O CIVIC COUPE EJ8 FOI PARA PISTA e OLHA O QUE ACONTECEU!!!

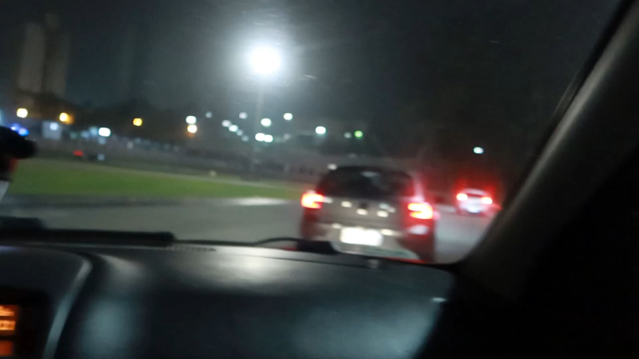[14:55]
90 aqui, ó. Naquela rua que eu falei, ó. 90 por hora. Não é a alta velocidade, galera. É o jeito de tocar, ó.
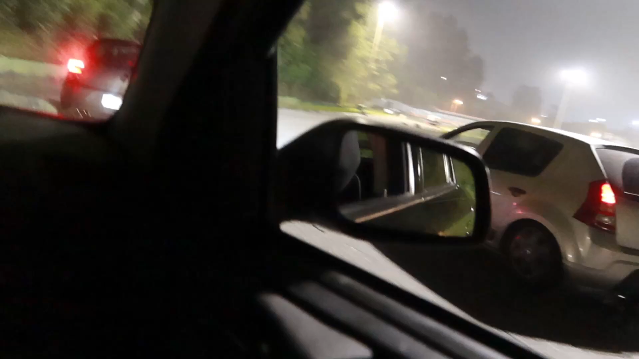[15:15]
Ó. O amigo abriu aqui pra passar.
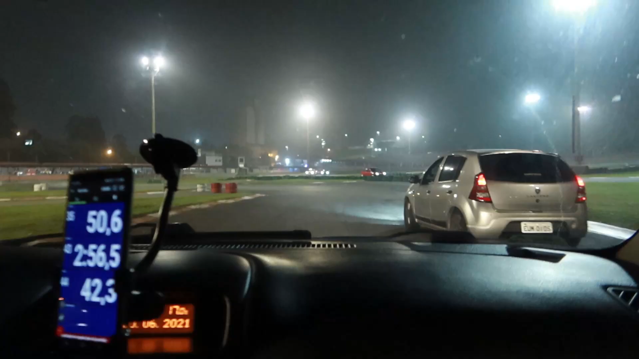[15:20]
Vamos ver na reta agora quanto bate aqui de velocidade pra vocês terem uma noção, ó.
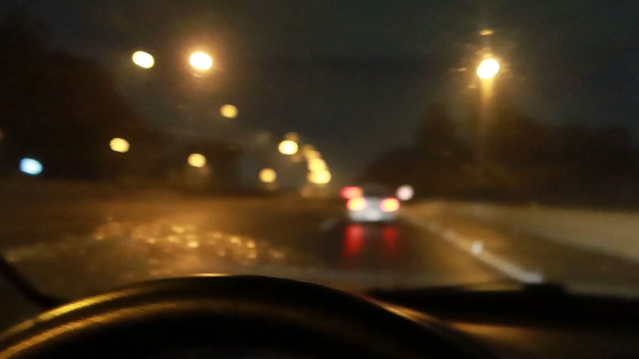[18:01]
É, galera, já acabou o evento, a gente tá indo pra casa. 1h47 da manhã agora. E com o boizinho até em casa. Subaru fazendo pouco barulho ali.